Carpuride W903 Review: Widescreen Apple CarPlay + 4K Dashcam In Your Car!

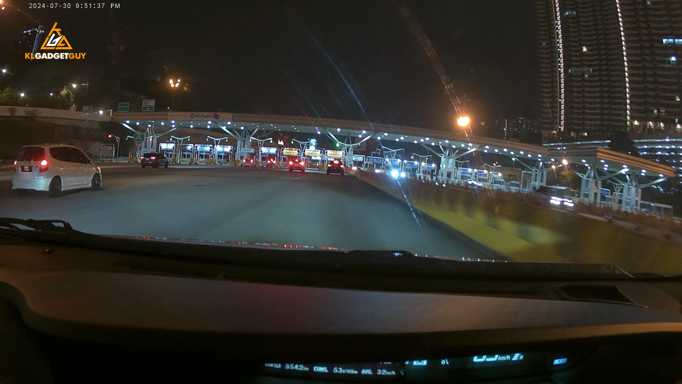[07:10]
Colors don't look too bad, except when it comes to nighttime, when you are in like super dark worlds, you will not be able to see car plates properly, not unless you come to a full stop.
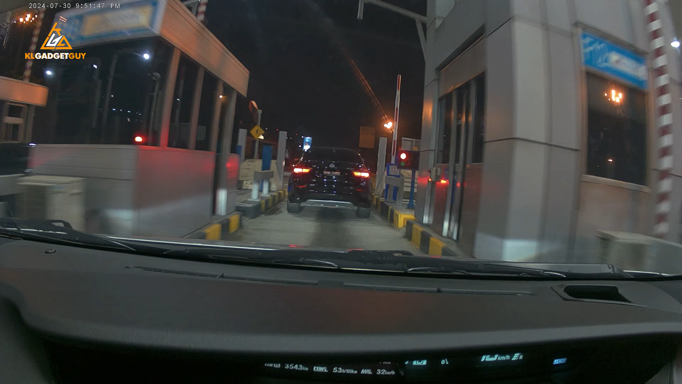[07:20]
Now, of course, I do wish that there's some kind of electronic stabilization going on on the lens and all that, because if you are riding on bumpy roads and all that, the whole footage gets really shaky and you really can't see that properly even on screen. Alright, so these are my thoughts on the copyright W903.